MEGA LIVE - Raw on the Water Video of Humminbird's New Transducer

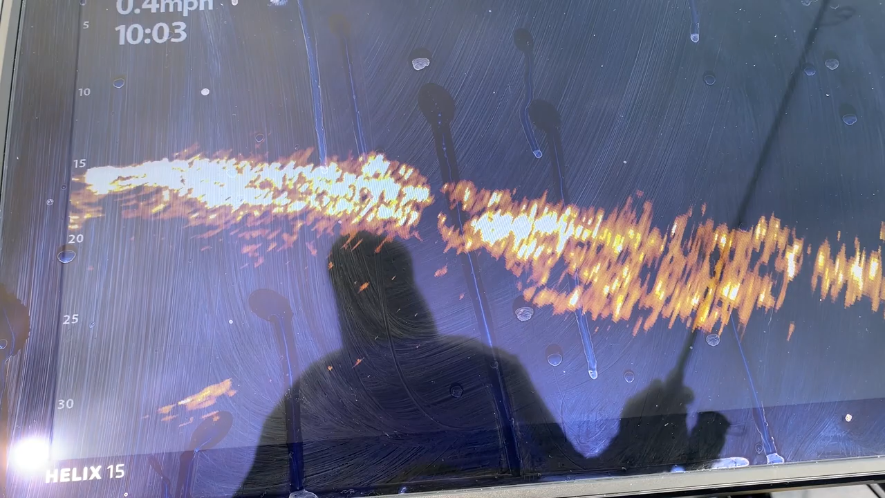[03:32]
On screen: speed 0.4 mph
rather than in automatic mode, because you can lose information that would be important to you at certain times as it shifts.
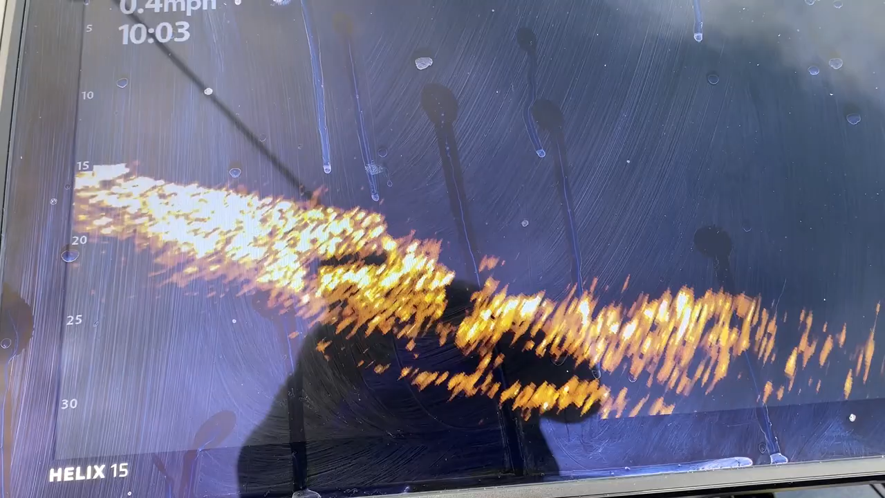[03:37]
This does a fairly decent job of keeping the bottom in the picture at all times.
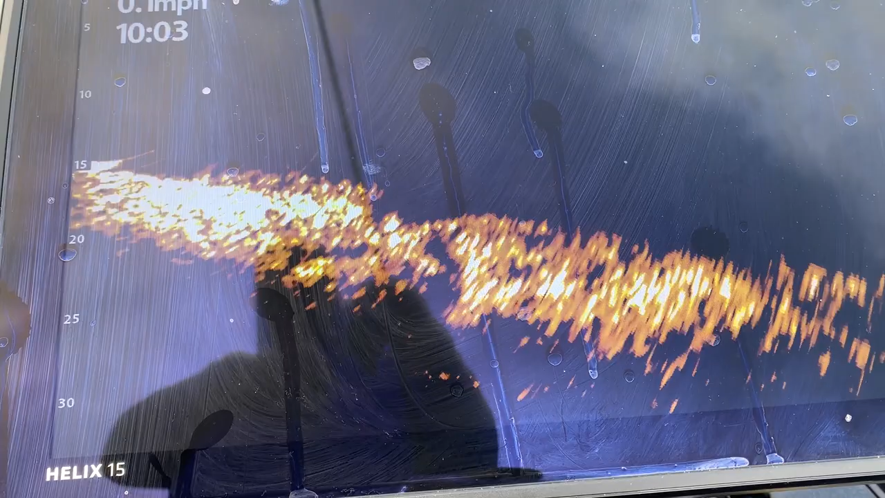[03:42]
There's a few instances where it doesn't, and you would benefit from using it in a manual mode, in my opinion.
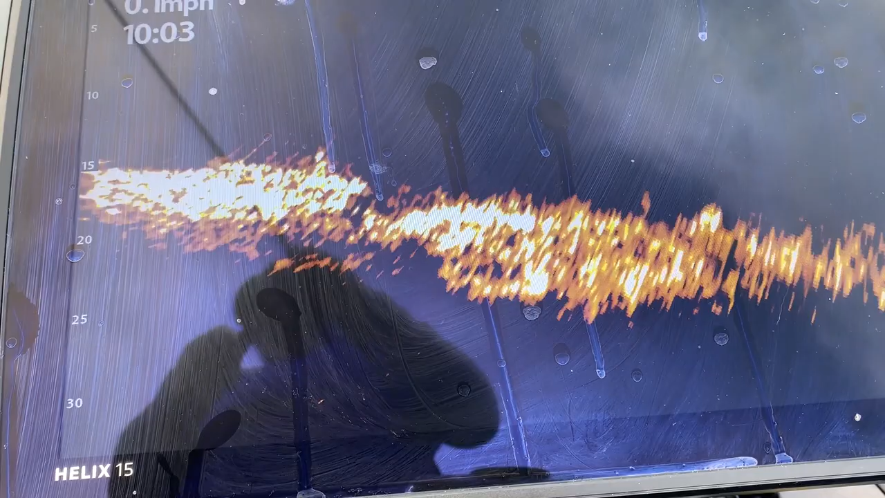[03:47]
In that case there, we're just panning up the drop-off.
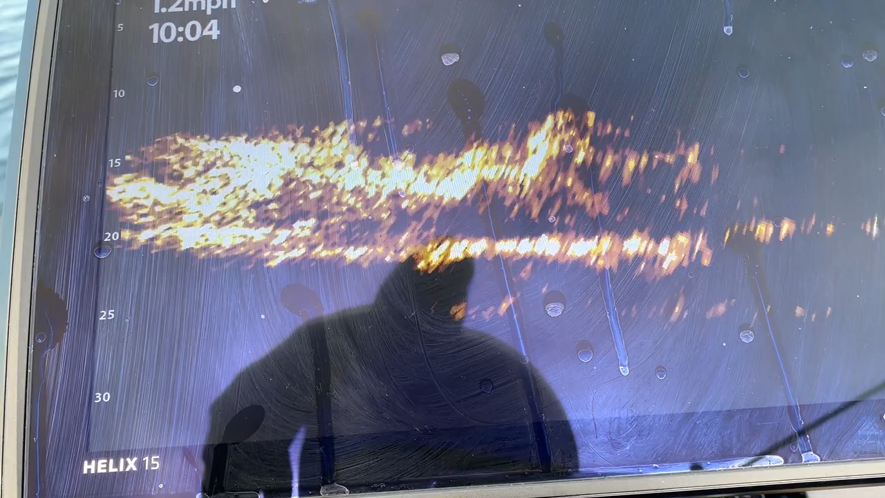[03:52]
And you can really see again here, we're getting into an area with some of that rock outcropping.
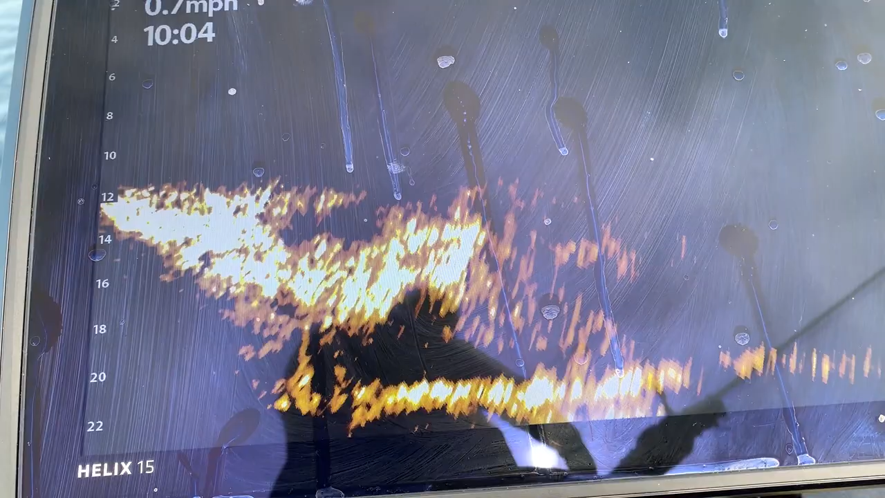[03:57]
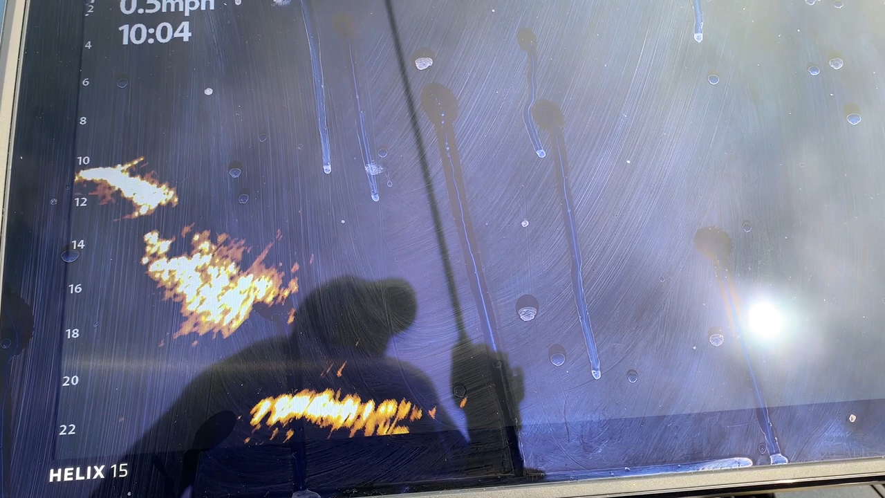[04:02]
You can see those dead spots I was kind of talking about,
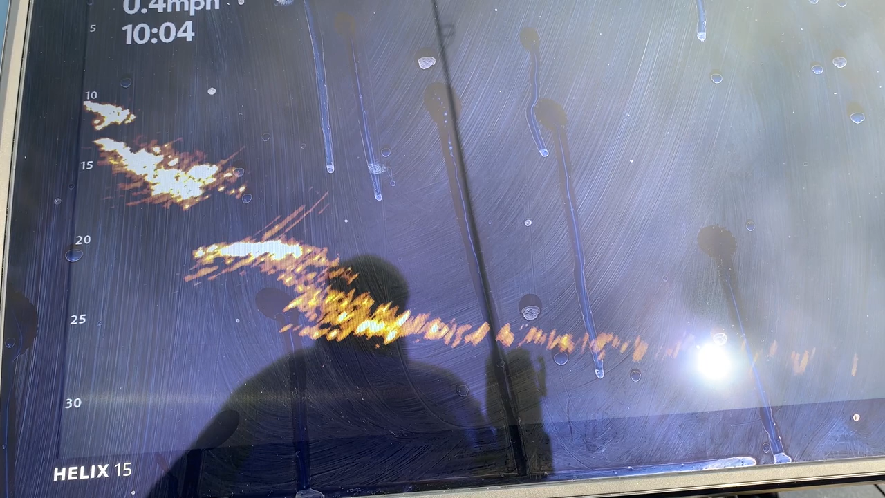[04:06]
and that's just because of a rock outcropping based on the beam of the transducer, just can't look behind those rocks, which is very typical, like I say, with any type of sonar.
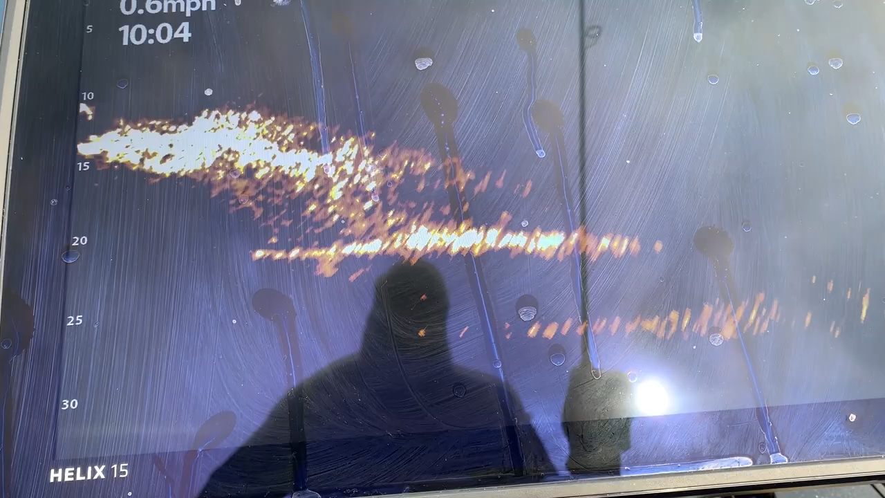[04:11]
On screen: speed 0.6 mph
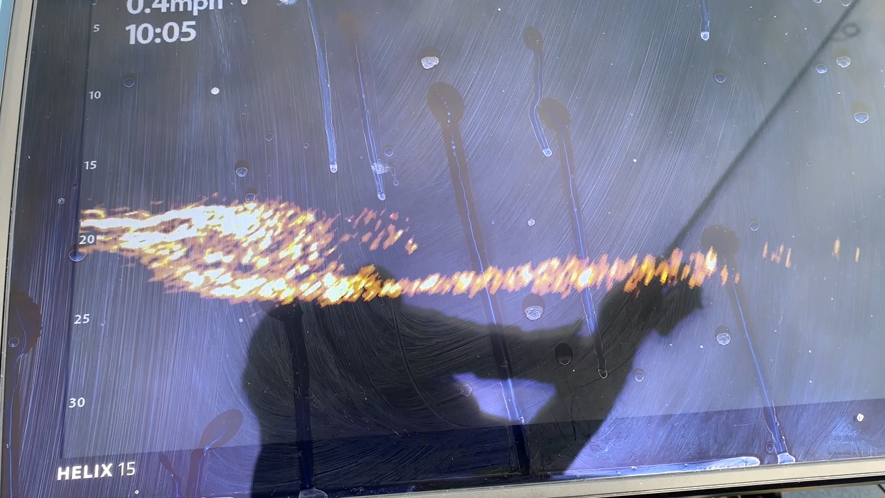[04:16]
The other nice thing Hummingbird did with this is really design a good mounting system.
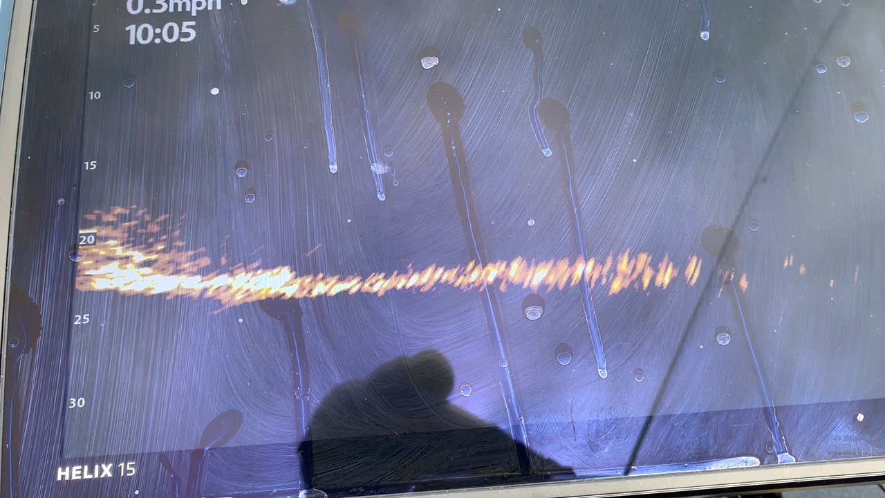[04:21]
So the forward and down view is very nice and compact, close to the trolling motor shaft.
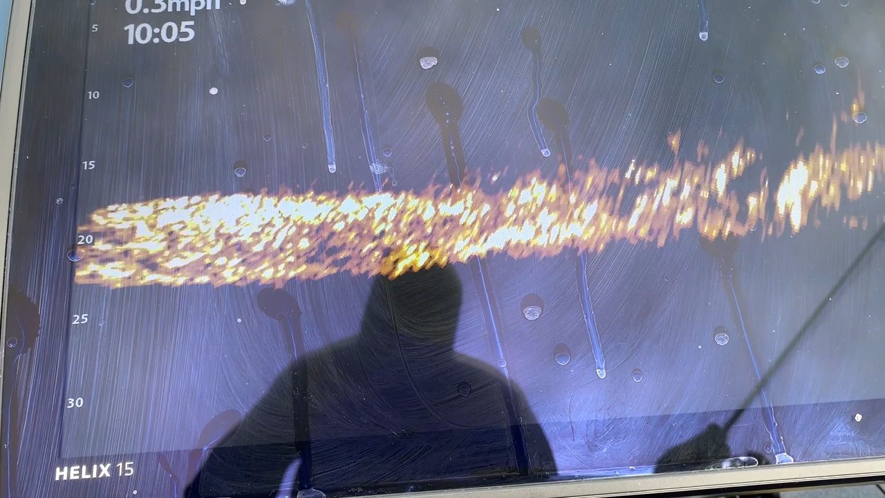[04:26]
And then their overhead view, which is like the perspective mode or the scout mode on the other brands,
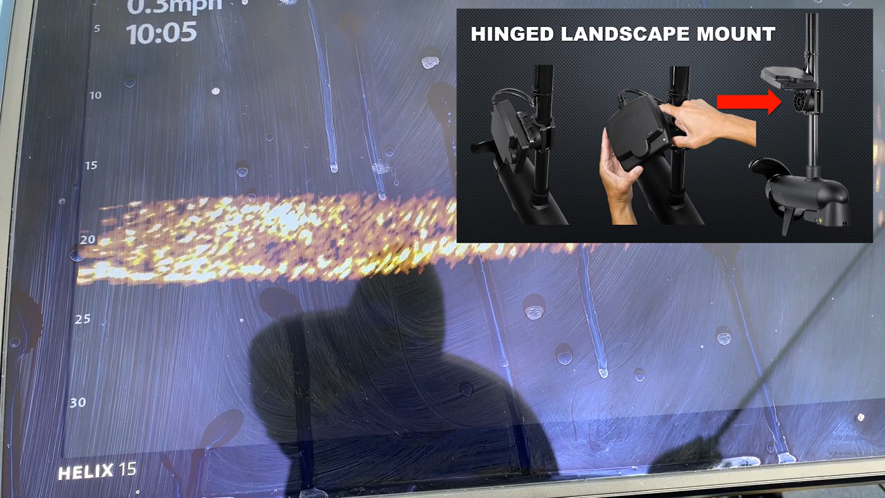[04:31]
it's actually just, there's two buttons that push in on the mount, and then the transducer just rotates into that position, and it keeps it very close to the trolling motor shaft, which is nice, because some of the other ones do get it a little bit further away.
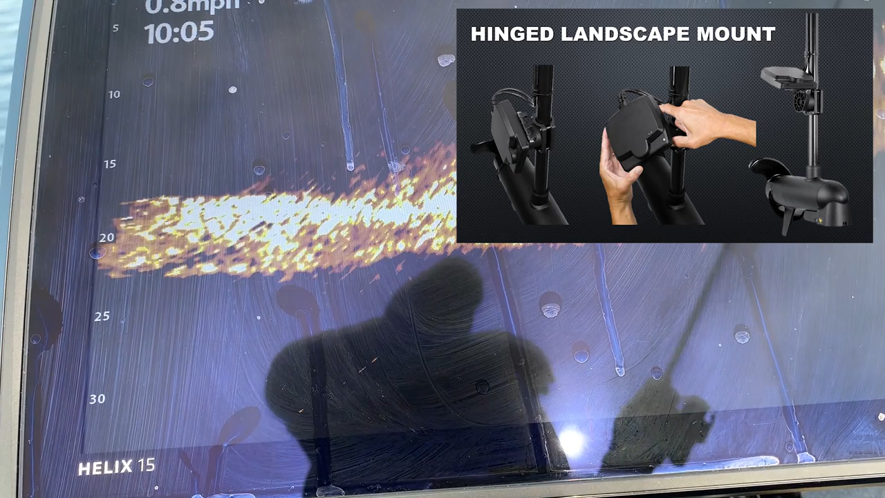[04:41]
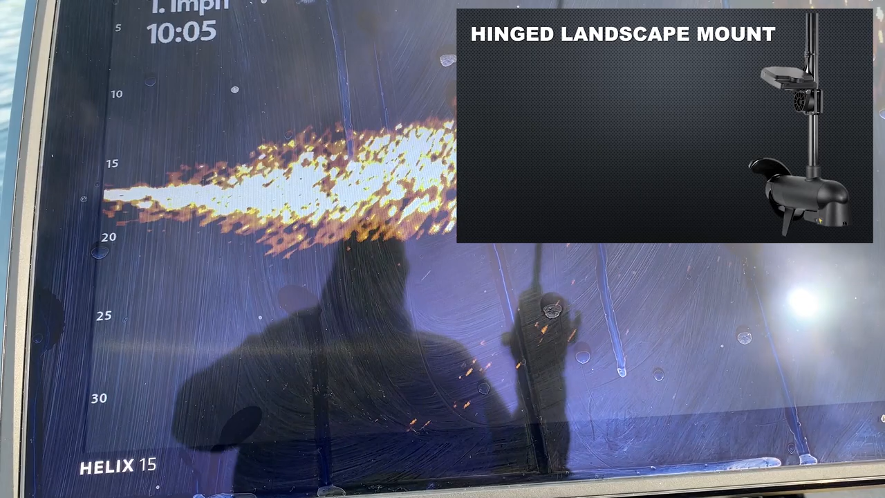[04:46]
You know, so if you do have those different mounts on the, and you are going to be using them, the Megalive definitely is the most advanced mounting system.
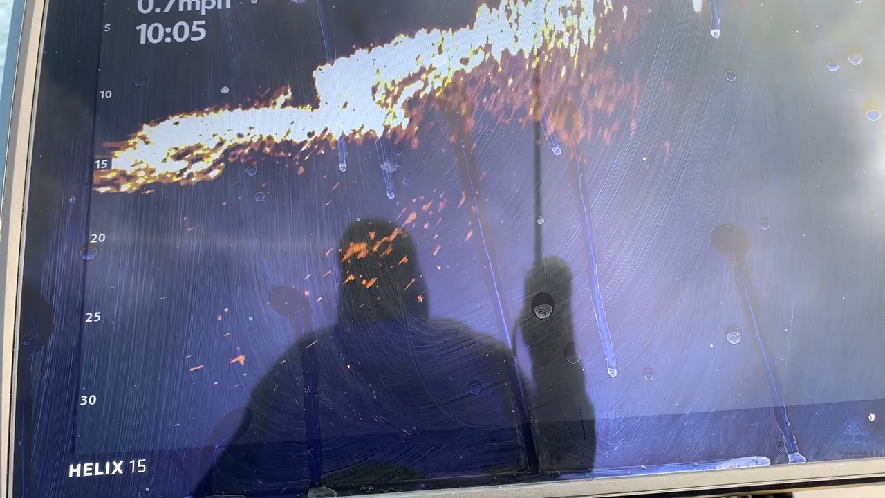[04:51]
And here, there you can clearly see a couple boulders.
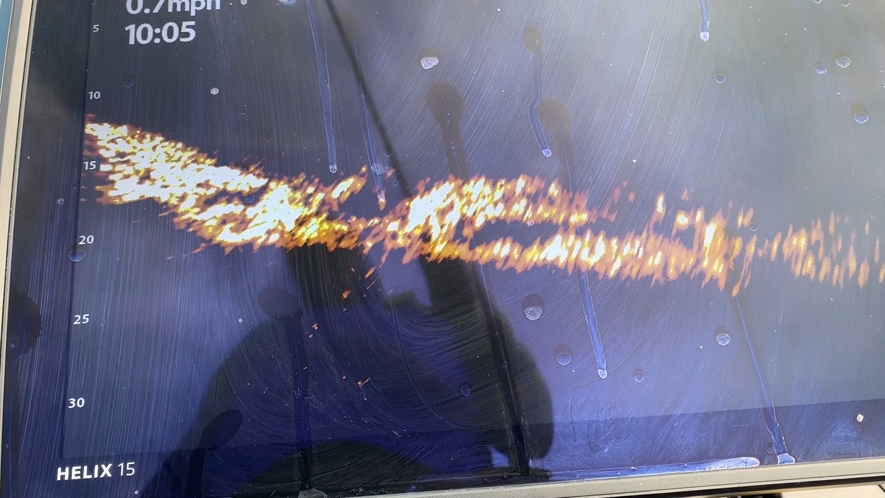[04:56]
And again, we're just looking kind of like side imaging, we're just looking for the shadow to really kind of give you an idea of what you're looking at.
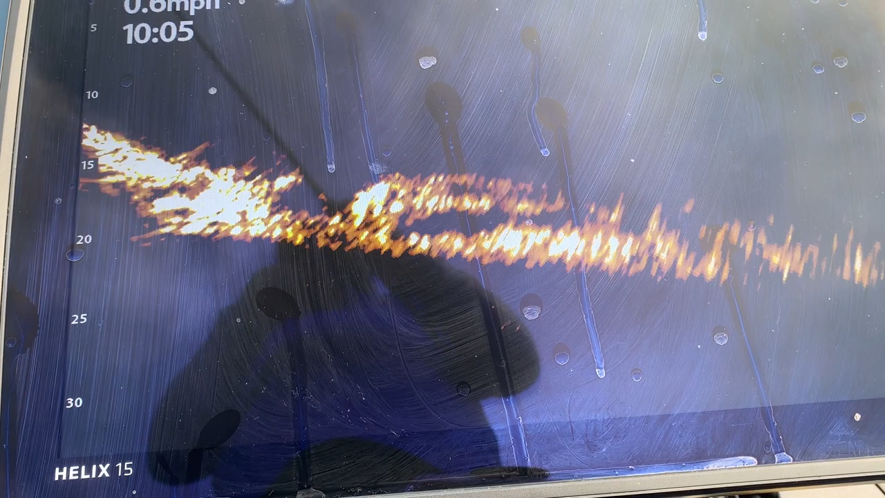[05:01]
You can see the face of the boulder is the strongest signal, it's that very, very strong return. And then it kind of just tapers out from there.